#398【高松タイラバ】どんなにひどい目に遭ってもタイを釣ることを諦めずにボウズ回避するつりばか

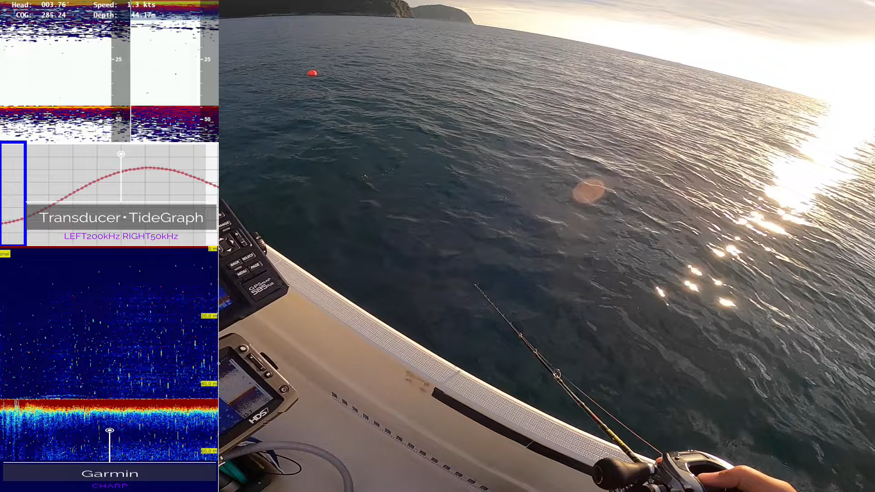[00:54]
1.2 ノット無風でしたね。シーアンカー入れる必要なかったな。
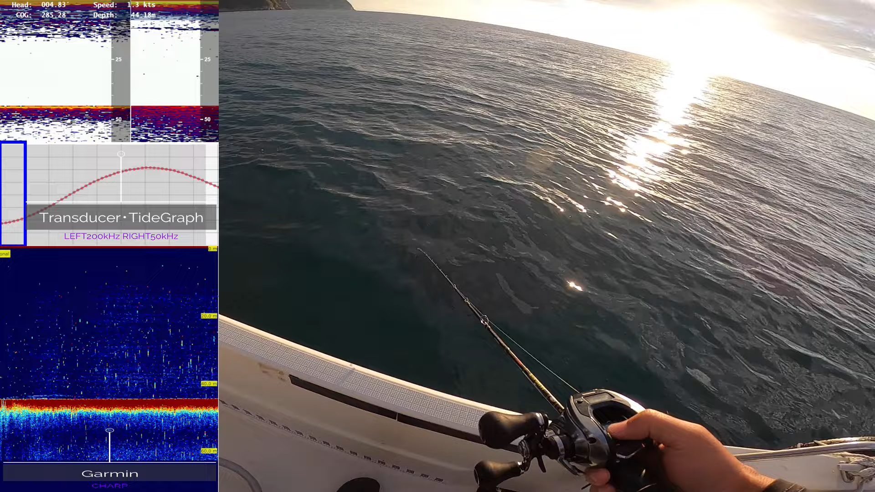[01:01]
まあ吹くこともあるでしょうということで、反応しないね。ちょっと見てる感じはあるんだけど、
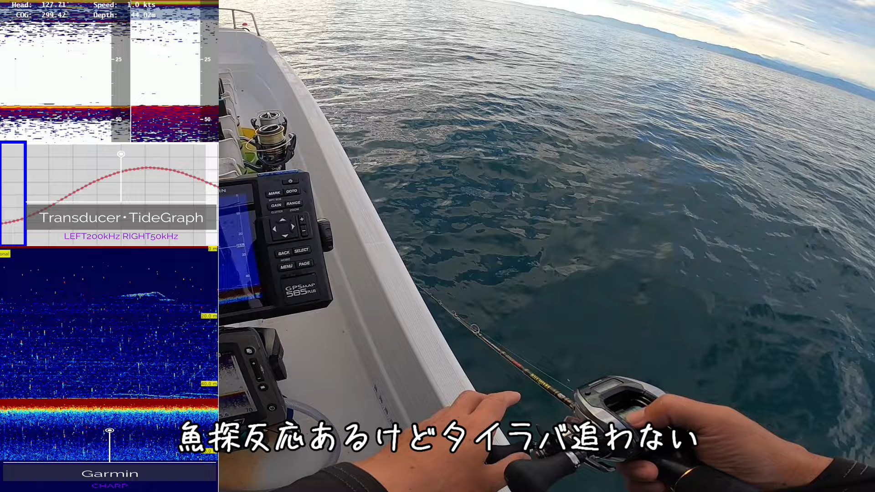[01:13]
ダメだね。遠藤春ちょっと遠いポイントまで走ってきましたけど全然反応しないんで、これダメですね。いったなということで、
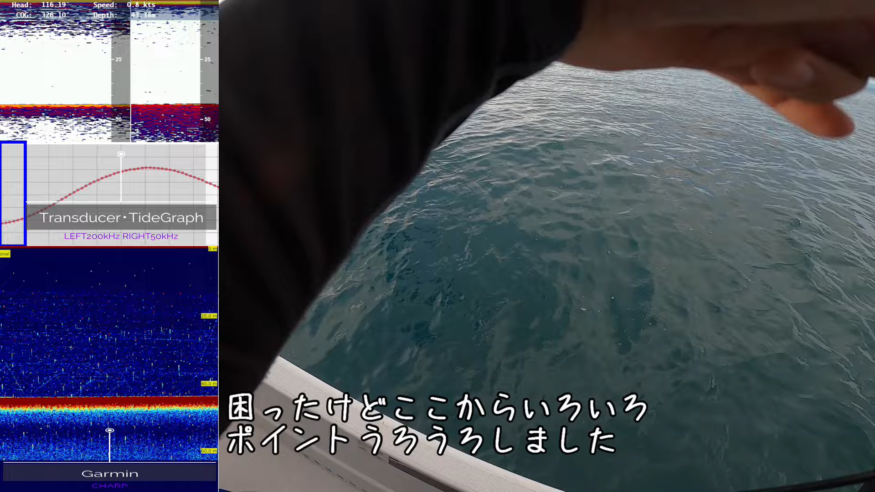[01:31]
どうしようかな。せっかく来たんで、
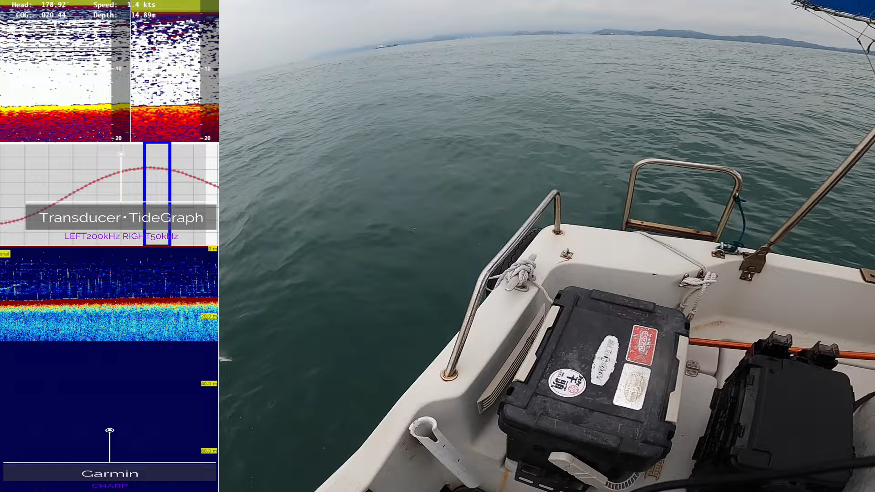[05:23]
はぁ、ありがとう。シューッと上がってきたかったね。
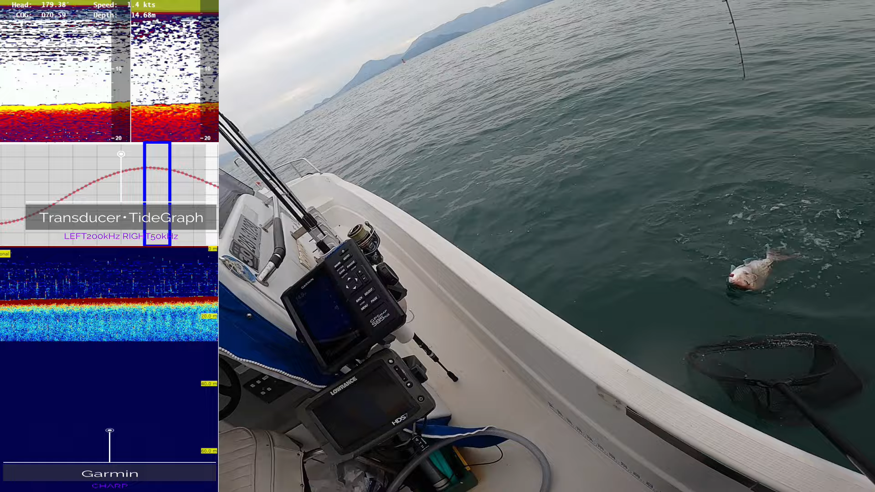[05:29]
よいしょ、嬉しい。あー、買い釣れた。ほんと今日全く反応なかったですからね。なんで急に元気に反応してきて、何の躊躇もなく言いましたね。なんか吐いた。何、なんだろう、なんか謎のものを吐きましたね。
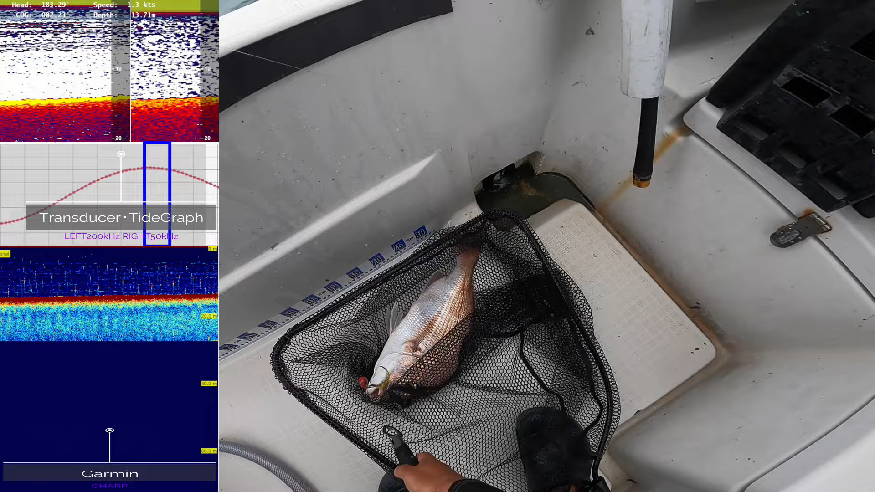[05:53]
はい、ちょこちょこセッティングはね、 はい、ということで、魚が釣れたところですが、まあ、この1匹だけなので、ここら辺で最後締めをしとこうかなと思います。まあ、最後ちょっとね、もう1回ぐらいバイトあるんですけど、7時間8時間、釣りをしてようやく魚が釣れると。しかもね、途中まあクラゲを握ったりとか、大雨が降ったりとか、ロッドを折ったりとか、まあ、非常に悲劇的なことが起こるわけなんですが、